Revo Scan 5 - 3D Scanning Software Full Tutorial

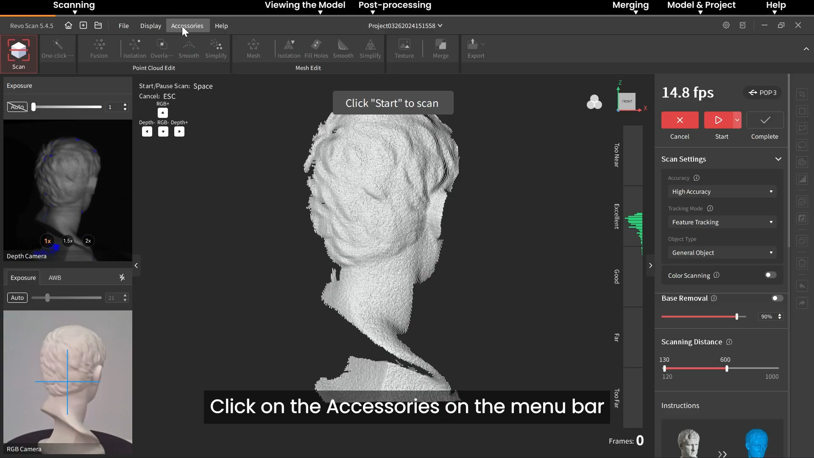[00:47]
Click on the accessories on the menu bar to connect the dual-axis turntable or handheld stabilizer.
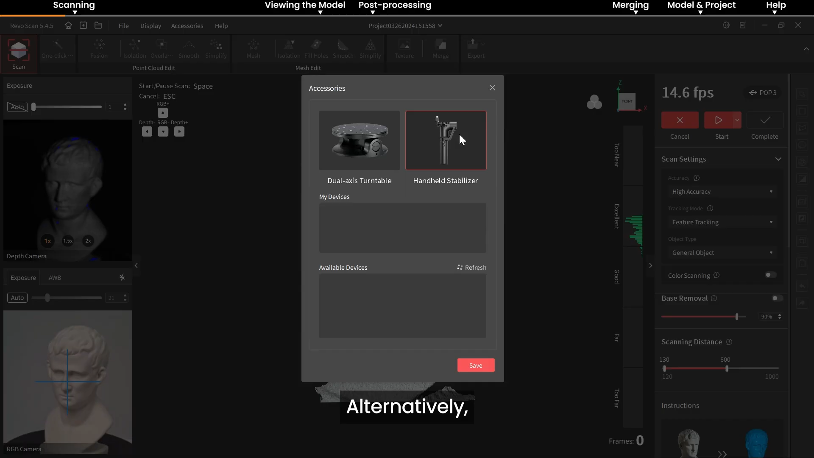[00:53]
Alternatively, download Revo Assistant from your phone's app store to control accessories.
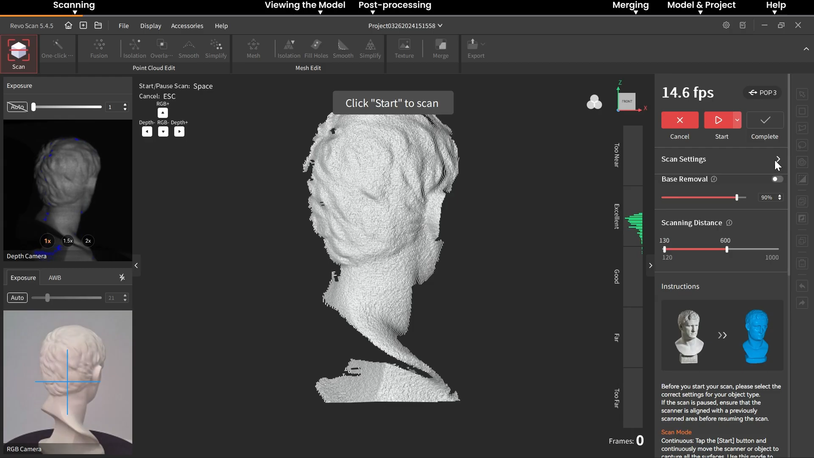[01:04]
Before starting the scan, adjust the scan settings on the right side of the interface.
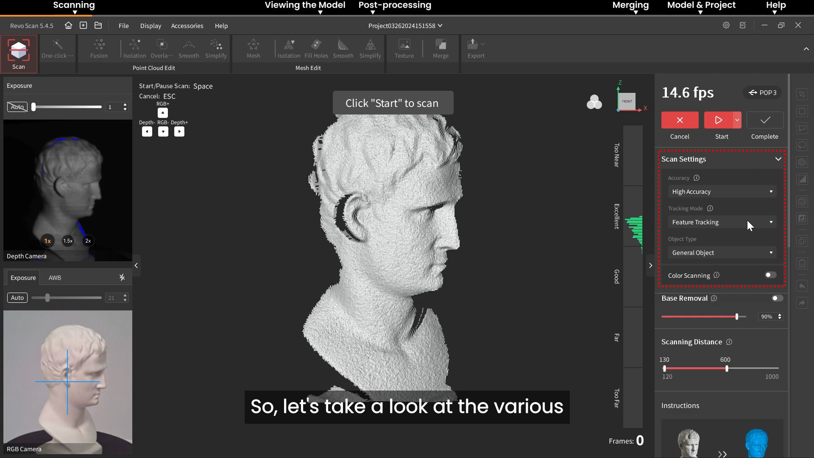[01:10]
So, let's take a look at the various settings you can select. First, select the scan's accuracy. Depending on your requirements, select High Accuracy Mode, Standard Accuracy Mode, or High Speed Mode.
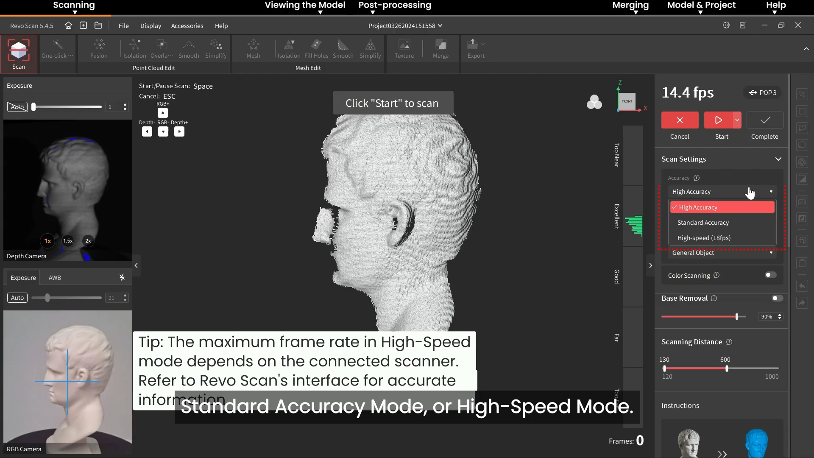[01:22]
Next, select the Tracking Mode. For objects with rich features, such as faces or sculptures, choose the feature Stitching Mode for scanning.
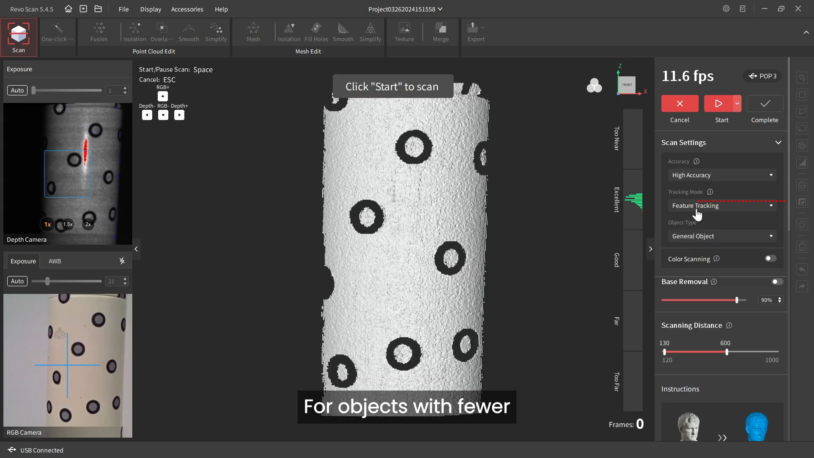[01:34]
For objects with fewer geometric features or flat surfaces, place markers on their surface and select the marker tracking mode for the scan.
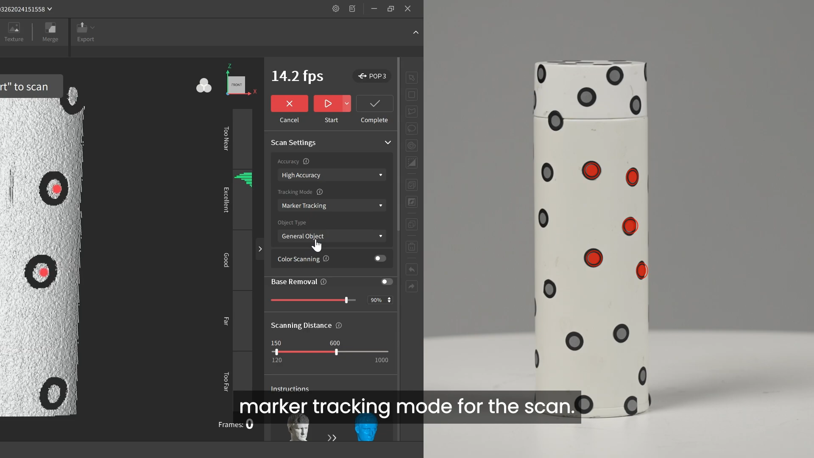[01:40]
Next, set the object type.
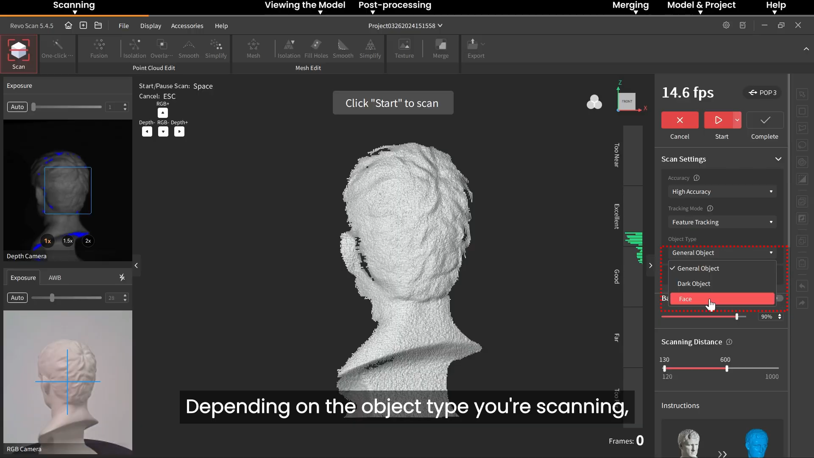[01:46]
Depending on the object type you're scanning, choose General, Dark, or Face. Then, decide whether you need a color scan or not.
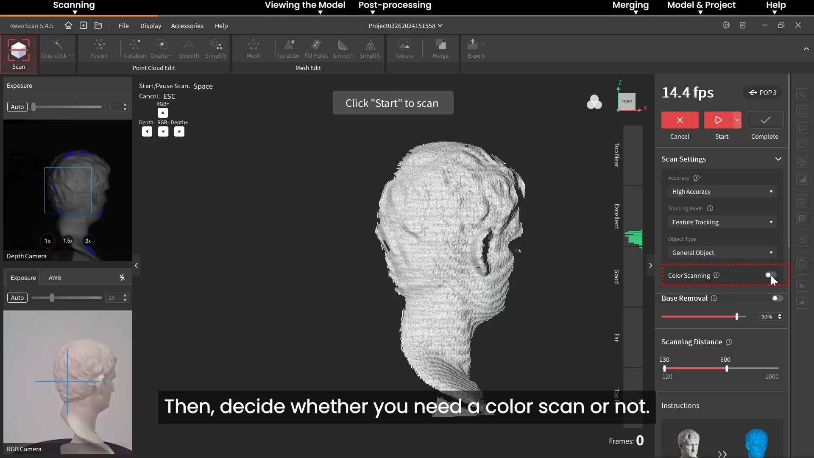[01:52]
Enabling the Base Removal feature allows RevoScan to automatically detect
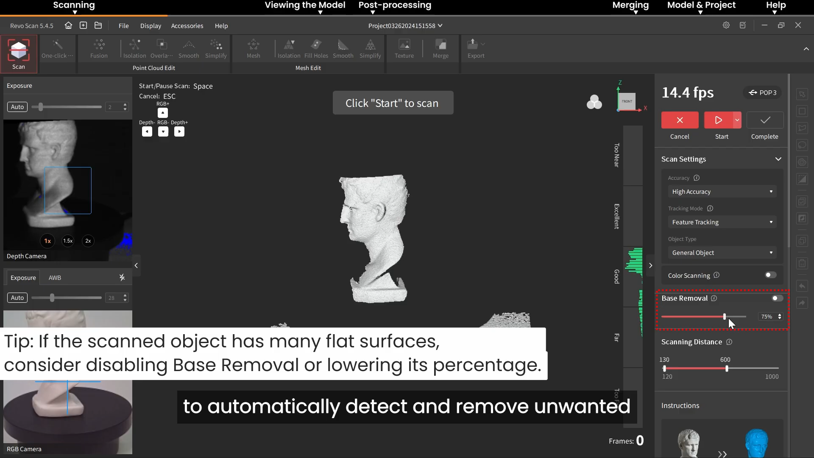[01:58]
and remove unwanted flat surfaces around the target object, such as tables and floors.
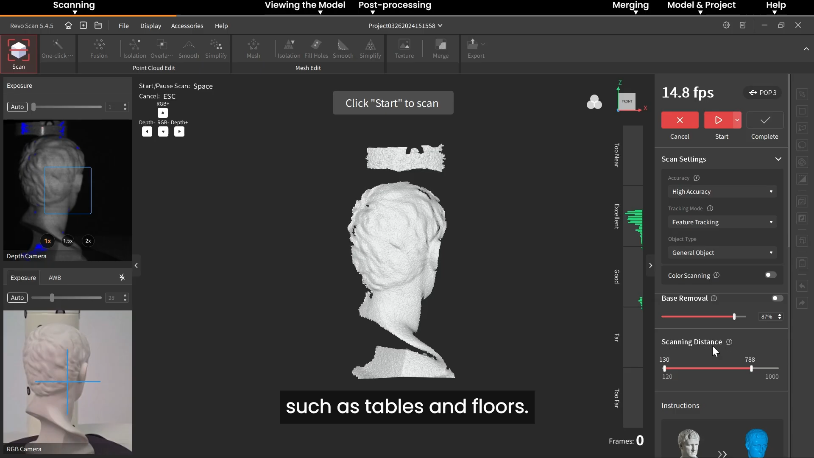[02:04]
If needed, use the Scan Distance Adjustment slider to adjust the depth camera's working distance to remove any
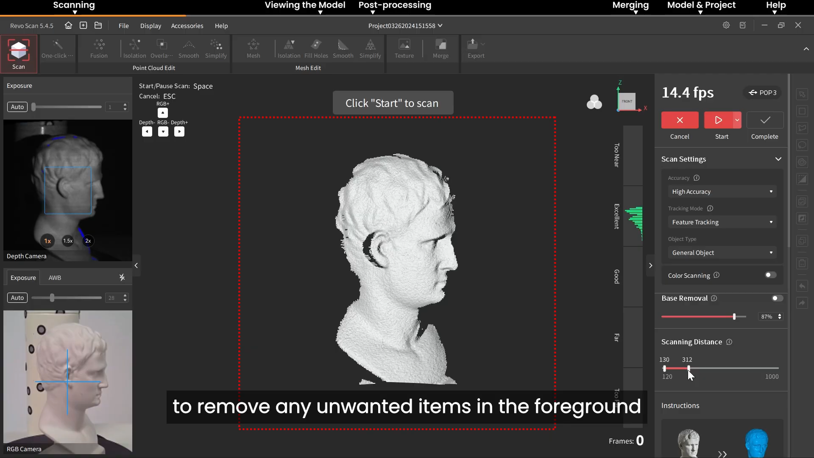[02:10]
unwanted items in the foreground or background of the scanning area.
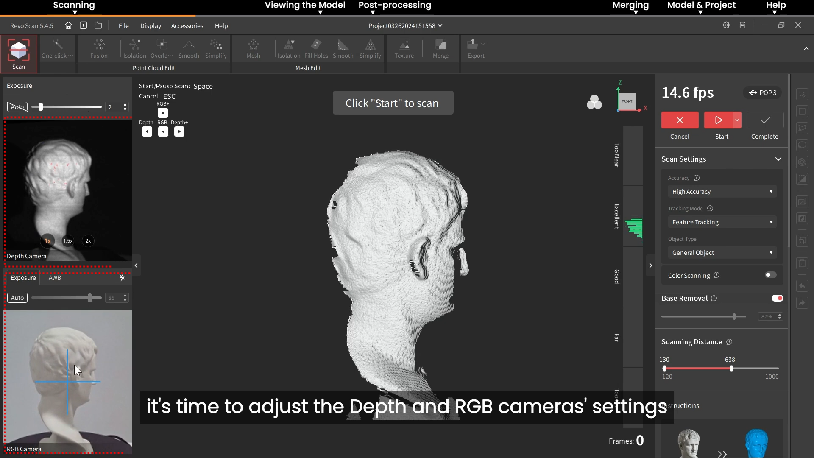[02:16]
Once you've set the scan settings, it's time to adjust the depth and RGB camera's settings to ensure a quality scan is captured.
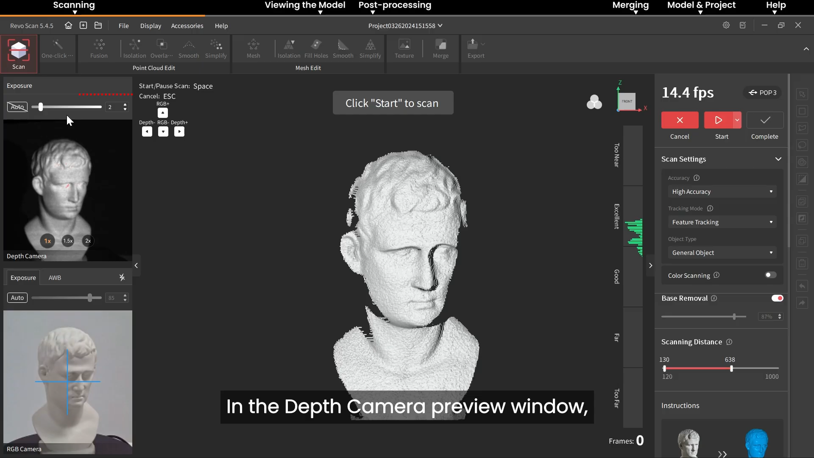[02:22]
In the Depth Camera Preview window, you can enable automatic exposure or adjust the exposure settings manually.
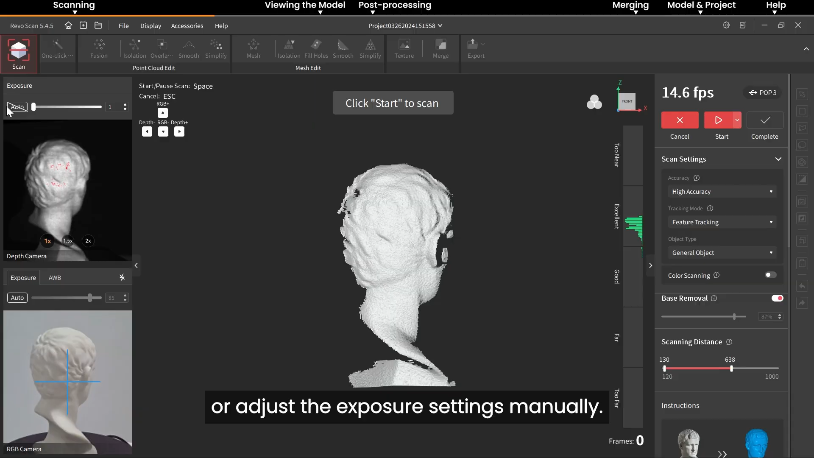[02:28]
When adjusting the exposure manually,
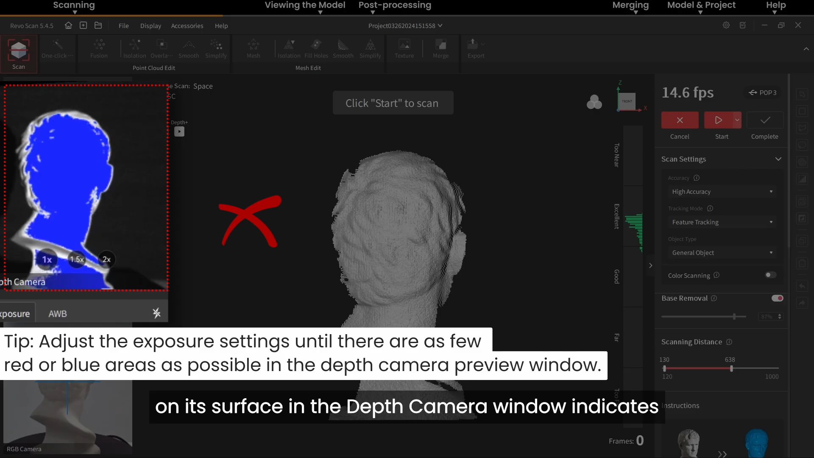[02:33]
an object with mostly blue areas on its surface in the Depth Camera window indicates underexposure, while mostly red indicates overexposure.
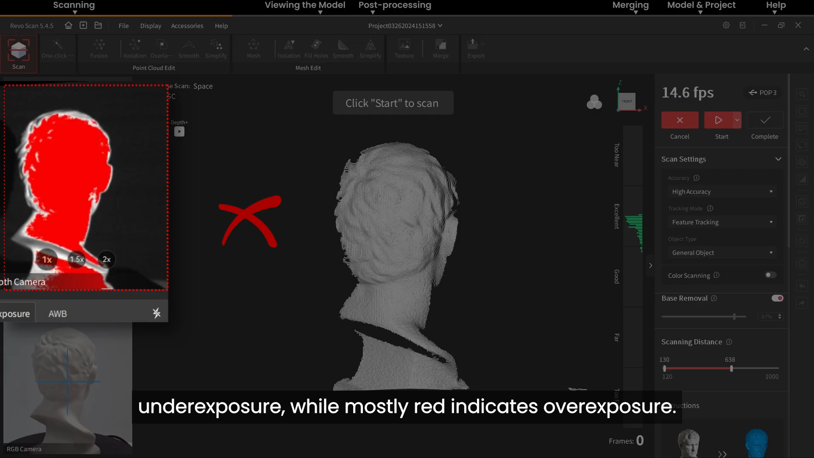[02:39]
To capture a color model, enable color scanning and use either automatic exposure
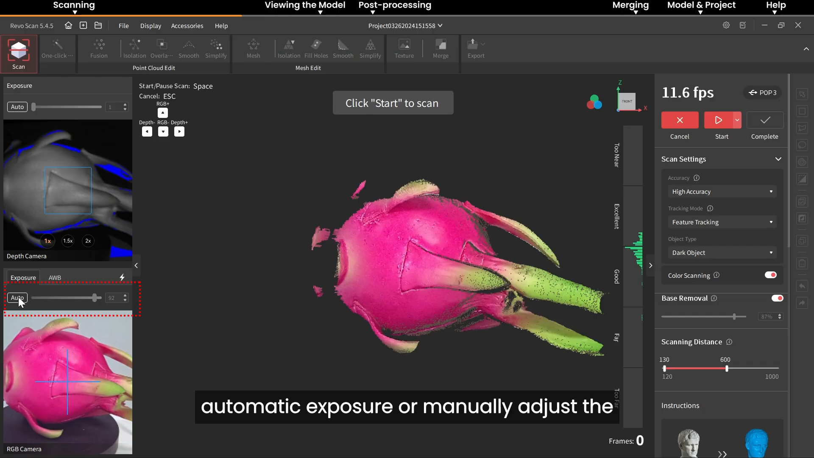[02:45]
or manually adjust the RGB exposure settings until the object's colors look clear and sharp in the preview window.
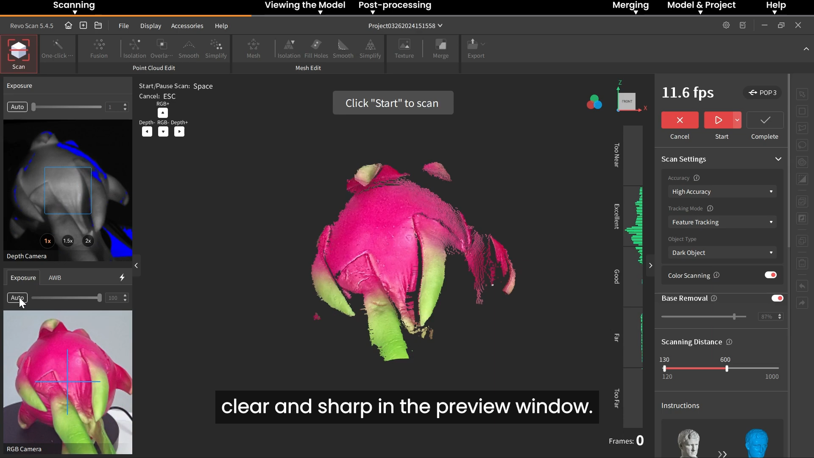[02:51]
If the scanner has flash LEDs, click this button to turn them on or off.
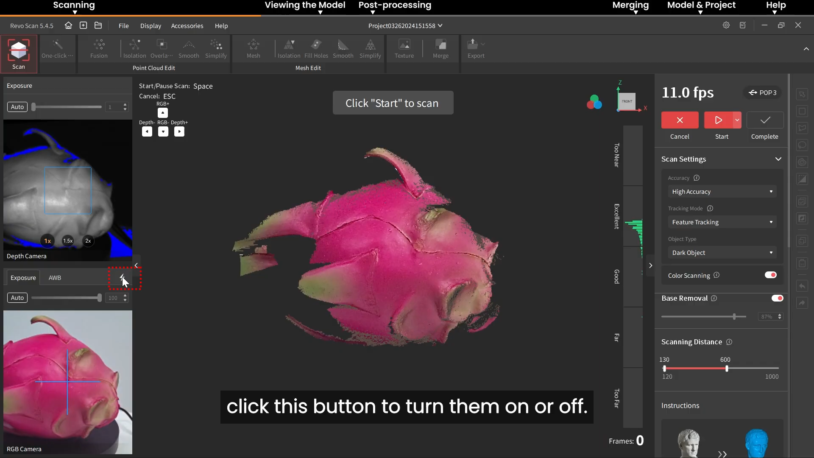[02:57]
Enabling the flash LEDs will help to remove any shadows that may affect the quality of the color scan.
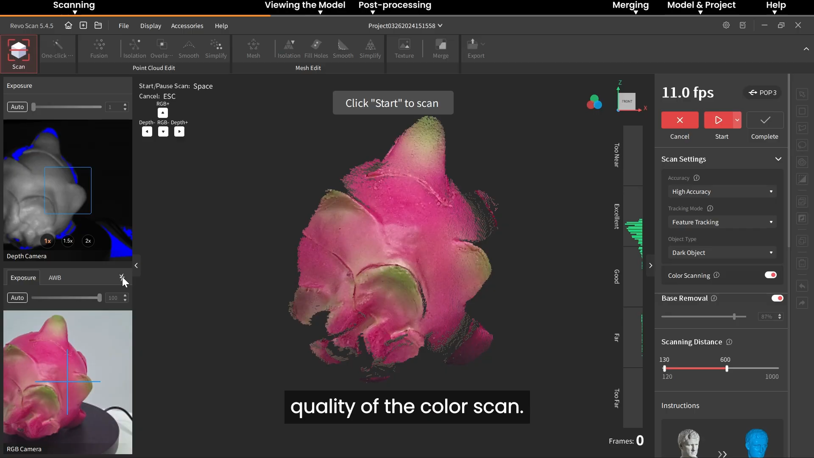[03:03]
Before starting the scan, click here to select whether you want to capture the object in continuous scanning or single-shot mode.
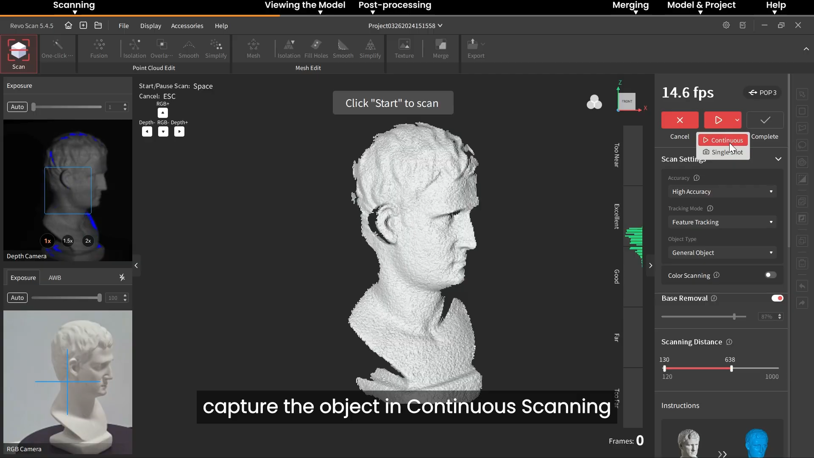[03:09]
Ensure the distance between the scanner and the object is optimal using
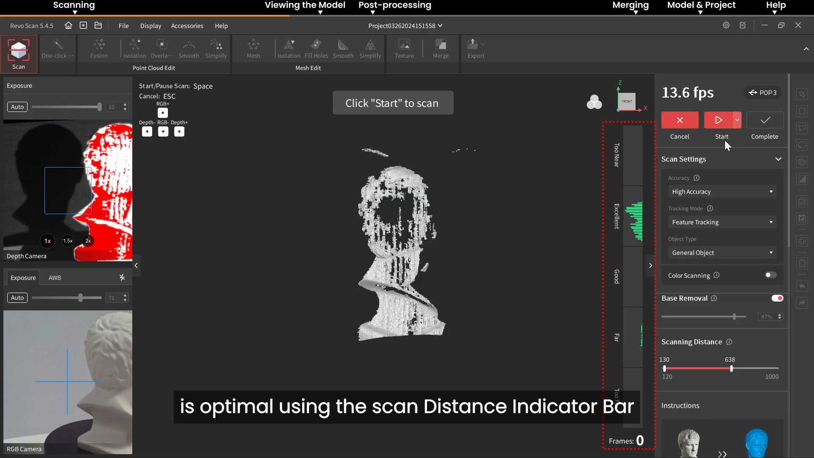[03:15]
the Scan Distance Indicator bar on the right side of the model's main view.
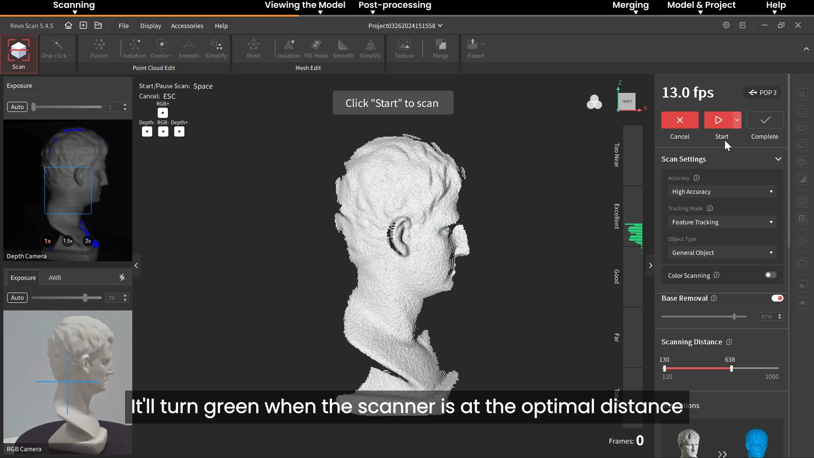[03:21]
It'll turn green when the scanner is at the optimal distance from the object. Clicking Start will begin the scan.